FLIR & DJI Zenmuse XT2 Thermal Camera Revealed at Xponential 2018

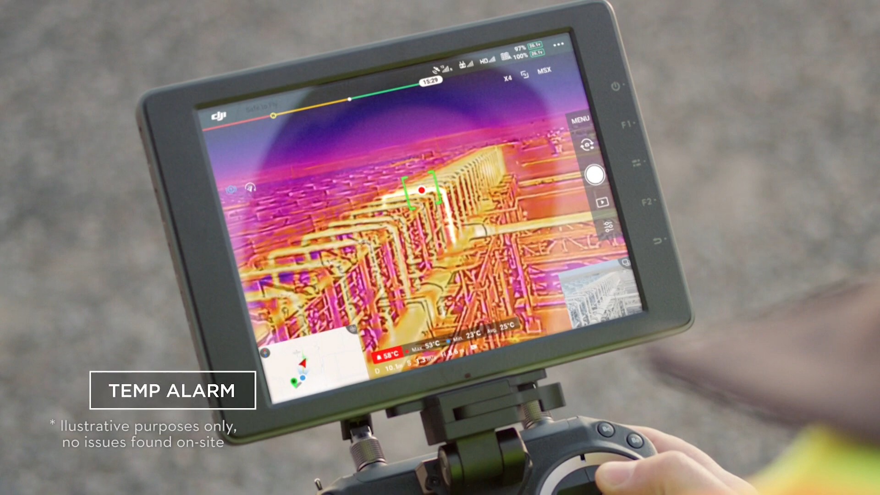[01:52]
anything that exceeds that temperature will then alert on the screen.